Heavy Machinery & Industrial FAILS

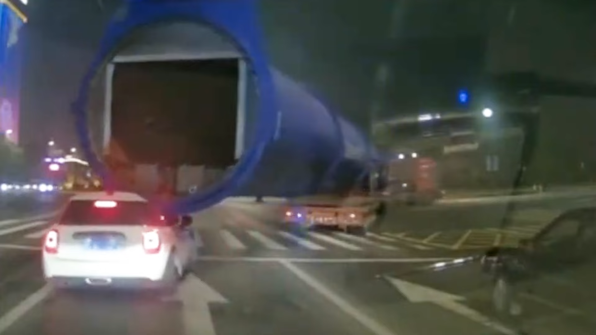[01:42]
Hit the subscribe button to join the mighty machinery family and never miss a moment of epic machine accidents and triumphs. This accident, captured in China, shows the driver of a van in the far right lane trying to avoid a collision with a heavy-duty truck.
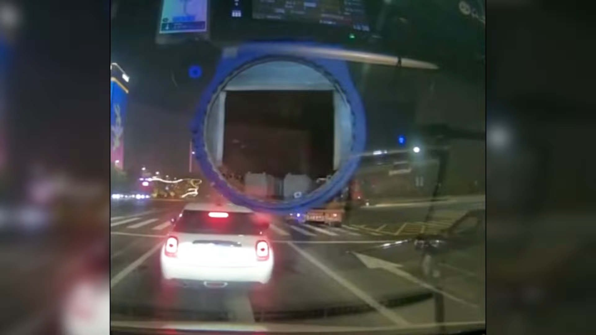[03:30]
Trucks with heavy loads should always have traffic assistance to ensure safety. During the turn, the car gets caught underneath the truck and its front end is crushed.